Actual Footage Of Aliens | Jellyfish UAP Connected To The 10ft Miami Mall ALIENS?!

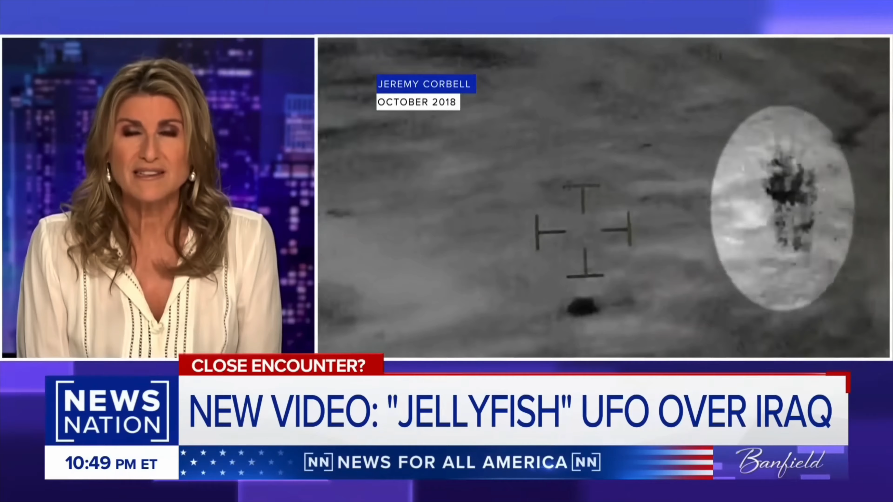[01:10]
intelligence community Look at this He calls this thing, whatever craft it is, jellyfish You can see why, because it floats with like dangling appendages The
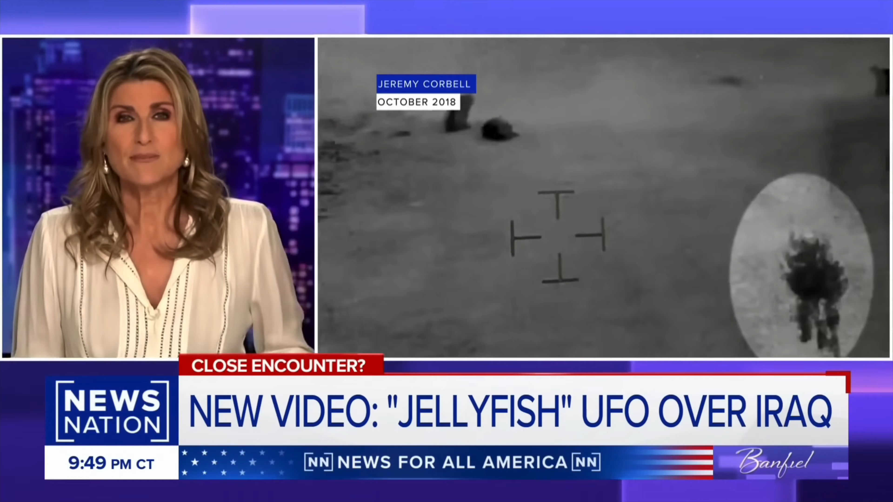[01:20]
footage was shot at night And I'm quoting that they used thermographic forward-looking infrared imagery But interestingly, the object could not be seen with regular night vision gear And some of the troops who were at the base
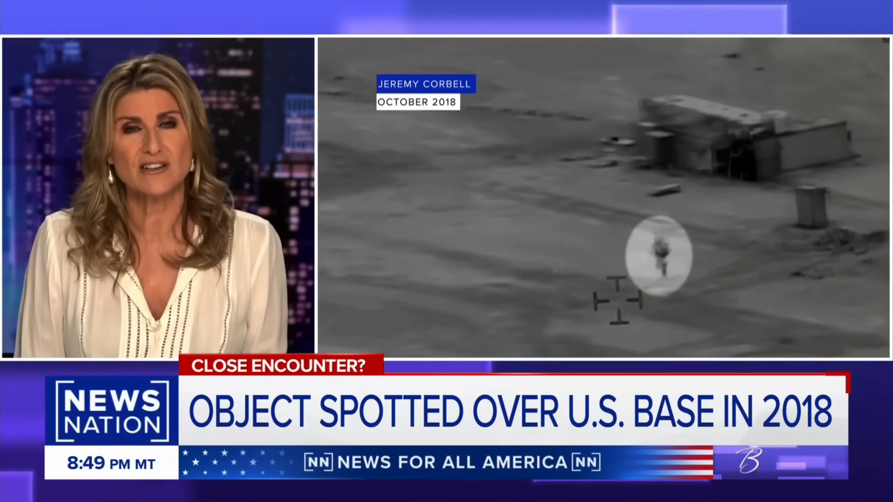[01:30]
Weren't even aware it was up there Others were told to hunt it down And the coolest part of it all is that it switches colors
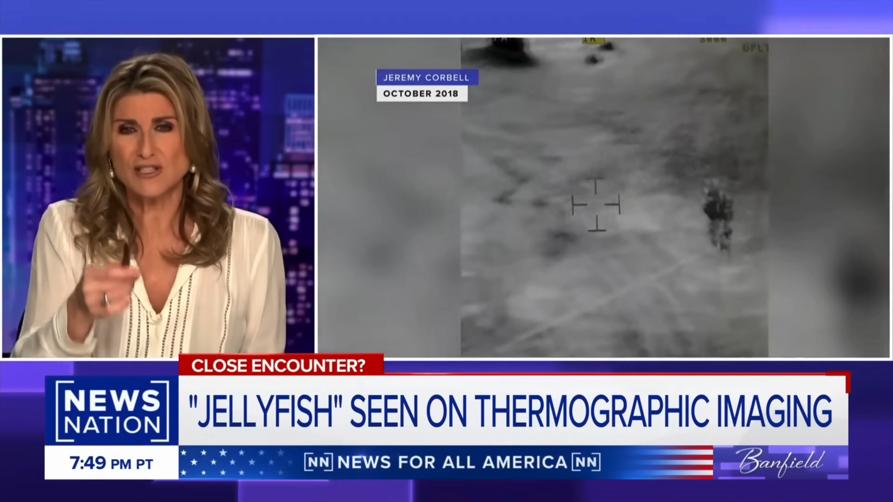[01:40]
It goes from this dark to like almost invisible and see-through and white As it glides, indicating that that should be a temperature change more than likely From
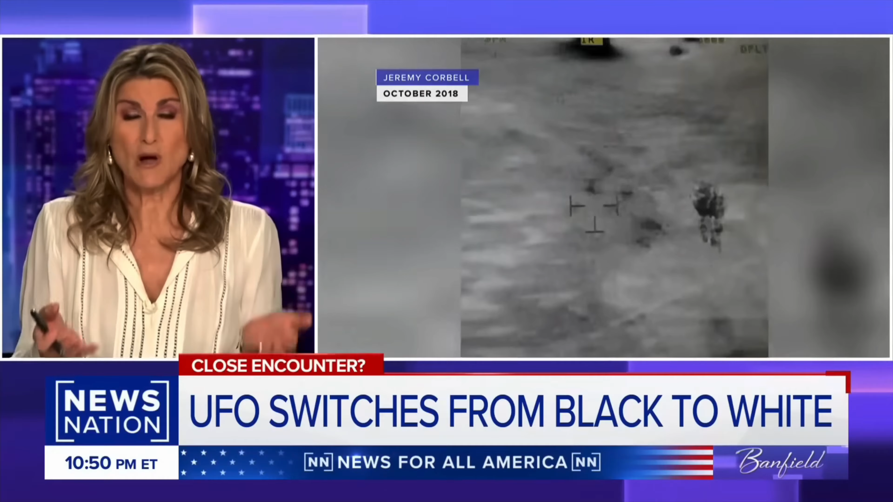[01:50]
hot to cold to hot to cold And then it just disappears into a body of water For 17 straight minutes Until it